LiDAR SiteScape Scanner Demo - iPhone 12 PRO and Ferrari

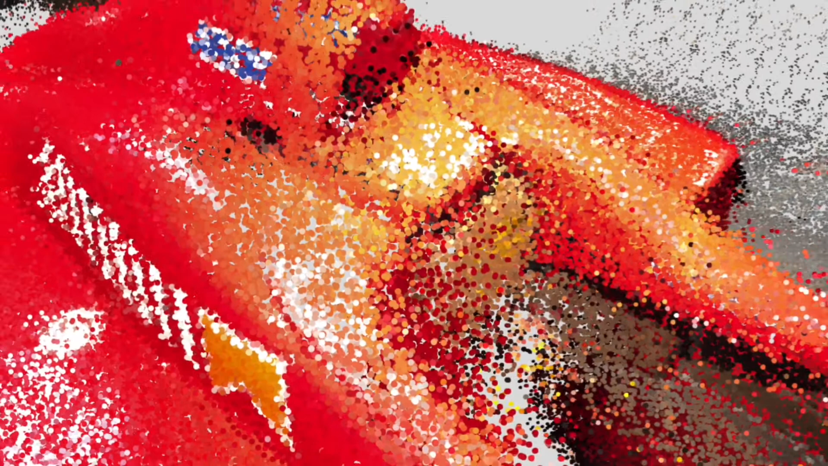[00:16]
this is the Ferrari it's Michael Schumacher's F310 Formula
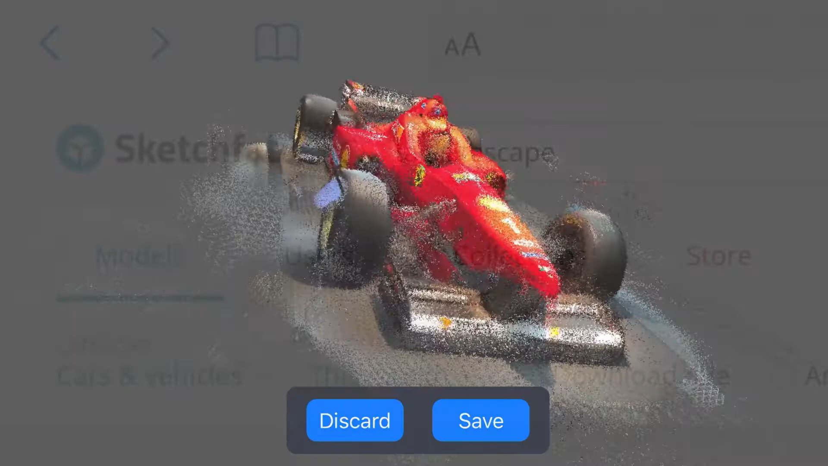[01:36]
if you like what you see you can share that your scan and upload it to a sketchfab the probably largest platform and community for 3d content